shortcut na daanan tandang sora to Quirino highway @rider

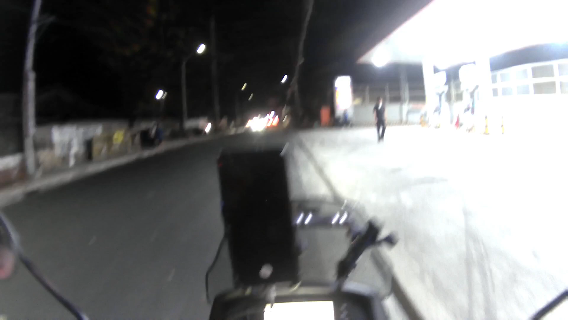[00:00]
So yun mga master, nandito tayo sa Tandang Sura Abinyo. Yung sa likod natin is sa ngang daan, papuntang Santa Cateria. Itong paharap natin papuntang
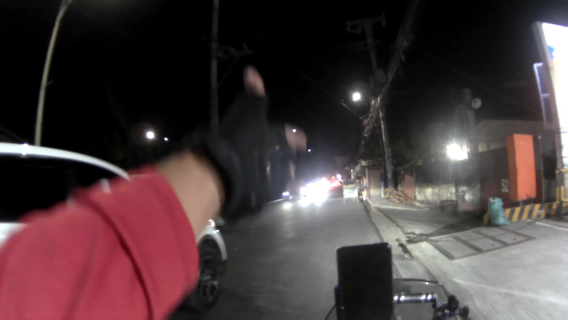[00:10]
papuntang Mindanao Abinyo.
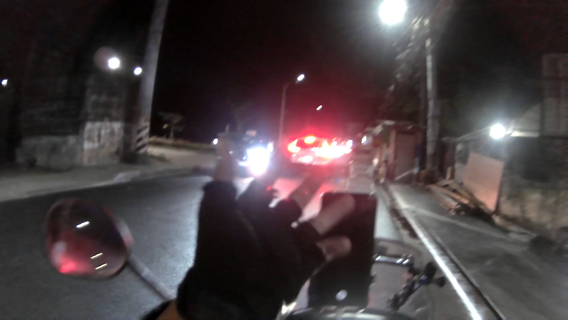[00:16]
Sa likod natin, Tandang Sura. Sa ngang daan. So meron pala ditong shortcut mga master. Para lang sa mga hindi nakakaalam mga master, itong shortcut na ito, ayan, kakaliwa tayo rito. Pag galing ka ng Mindanao Abinyo, paglagpas nyo ng tulay, no?
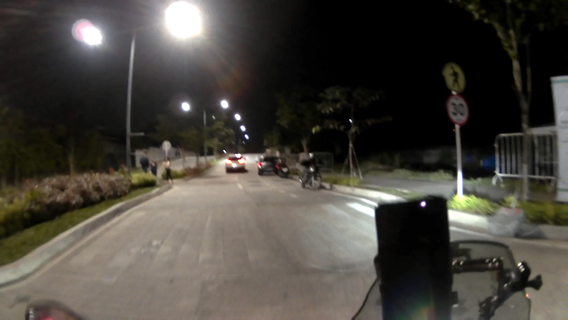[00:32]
Tapos kakanang ka rito. So, ang labas nito mga master, ayan, o. Hindi na mo, shortcut ito. Ganda rito mga master. Sa umaga, maraming nagja-jogging dito, no?
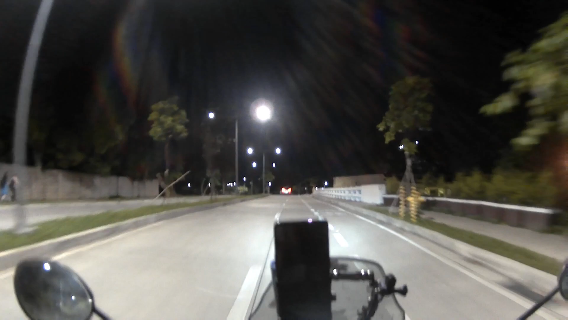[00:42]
Ayan, o. Kasi walang ganong bahay dito. Talagang itong kalsada na ito. Hindi ko sure kung private ito, no? Pero sa tingin ko, parang private itong kalsada na ito.
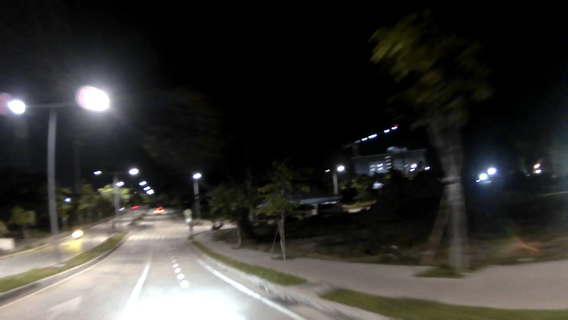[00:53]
Kasi nga, may kondominium dito. Ayan, o. So may namimigay ng ano rito. May kondominium dyan, yan. Papasok. So, parang private ata itong kalsada na ito, no? Pero sure cut na rin siya hanggang Quirino Highway. Kung alam nyo yung Walter Mart, no? So, dun ang labas nito, sa Walter Mart.
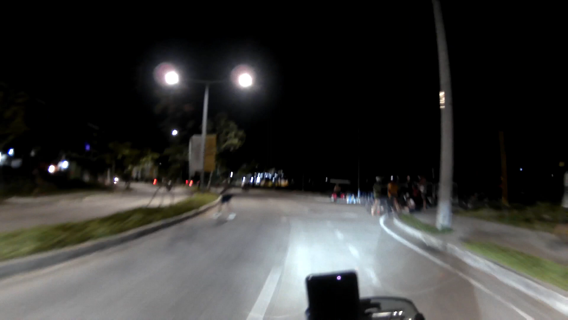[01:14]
Halimbawa, mga master, ang pinakamaganda talaga rito duman, yung galing ka ng Walter Mart, galing ka ng Quirino Highway.
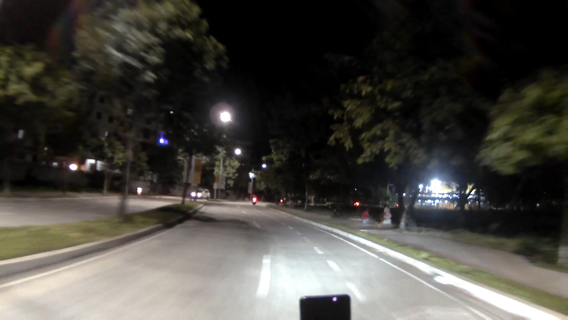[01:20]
Halimbawa, galing ka ng, no, balichis ba yan, tapos Quirino Highway ka, diridiritso ka hanggang sangang daan, dun sa papuntang Santa Cateria, at pagkaliwa naman tandang sura. Bawal kasi ang kaliwa ron, eh. Bawal kumaliwa dun sa stoplight na yun, yung may pitron, tsaka tapat ng shell.
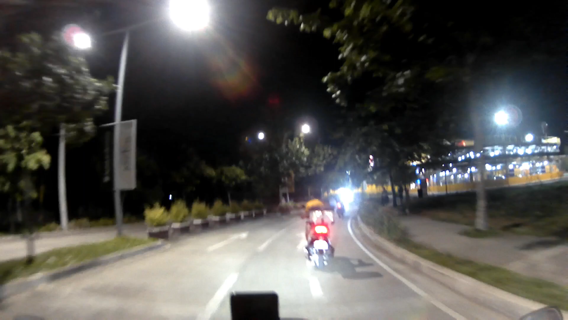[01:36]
Kaya dito palang kaliwa ka na. So, ayan, ito. Shortcut na shortcut talaga ito, mga master.
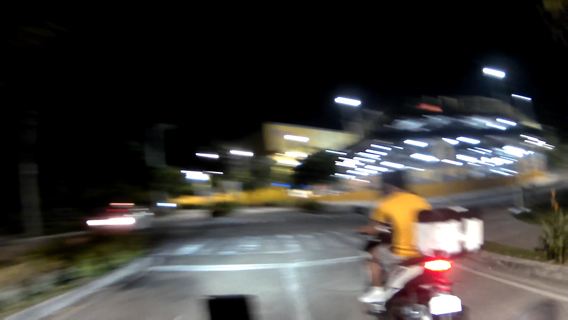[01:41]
Tundaan na ito. So, pwede ka dun sa likod.
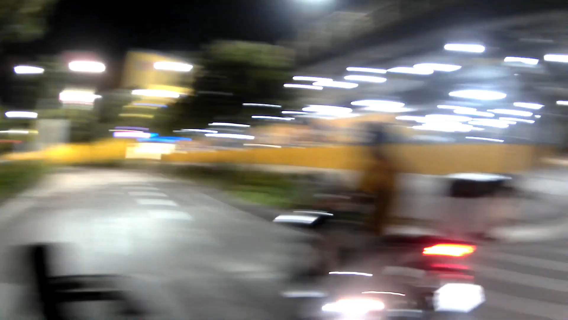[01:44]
Pwede ka rin naman dito.
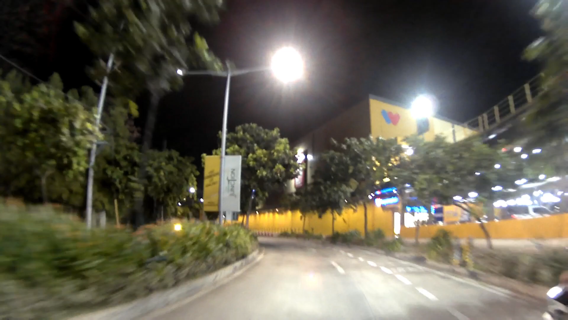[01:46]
So, pwede ka rin dun umikod sa likod. Paglabas mo dito, Quirino Highway na yan.
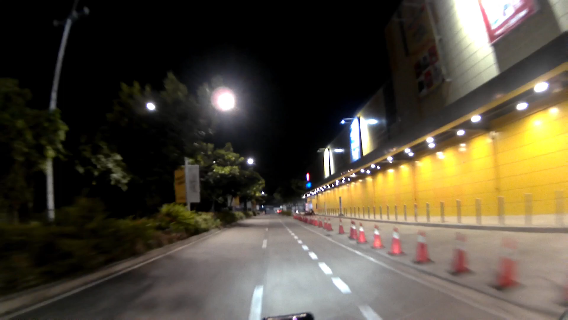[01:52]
Ito yung Walter Mart. So, shortcut ito, mga master. Sa mga hindi lang ito nakakalam, mga master, kasi medyo matagal na ito, marami na rin nakakalam ng daan na ito, shortcut na daan na ito. So, yun. So, kung hindi mo pa alam, so, ayan, panoorin mo lang ito, mga master, para maraang mo.
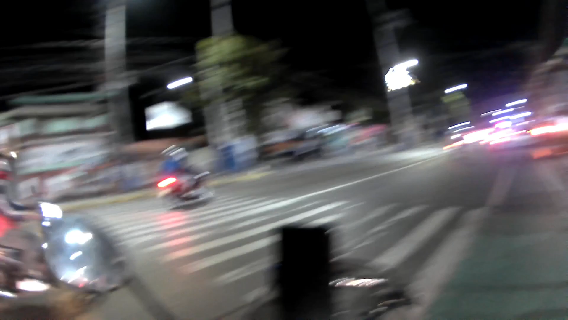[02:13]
Sa kanan tayo rito, papunta tayong nobalichis. Yan, so, bandang unahan. So, bandang unahan is sa Halipapa, no? Yan, yung may makdo.
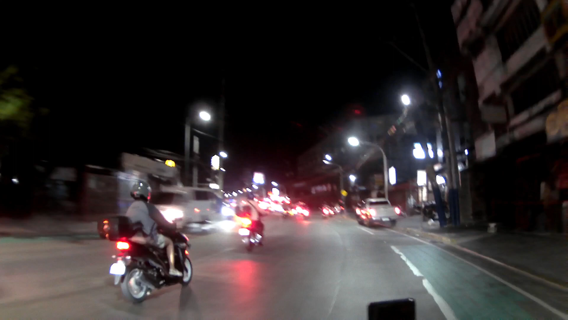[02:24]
So, yun. Shortcut na shortcut yun, mga master. Kaya makakaiwas ka na dun sa stoplight ng isang ang daan, dun yun sa papuntang Santa Queteria.
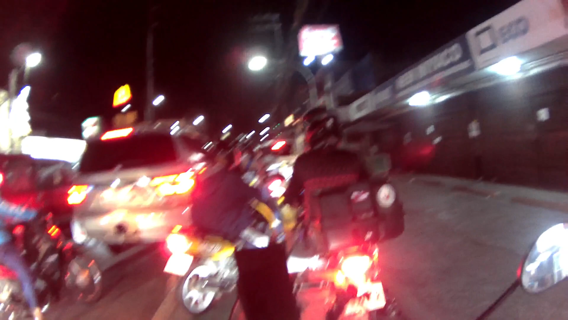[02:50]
Yan, ito yan. Yan yun, mga master. Dito yung Tandang Sora at ito yung Kereno Highway. So, dito naman yung stoplight sa sangandaan
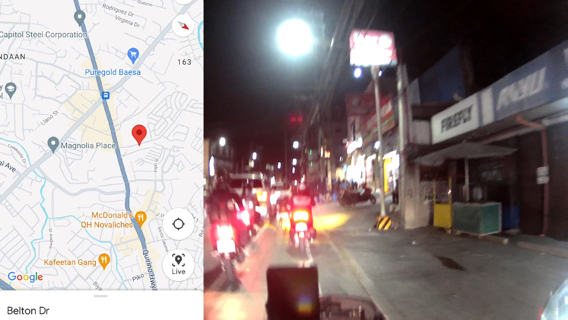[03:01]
na magkatapat yung pitron tsaka yung shell. Ayan.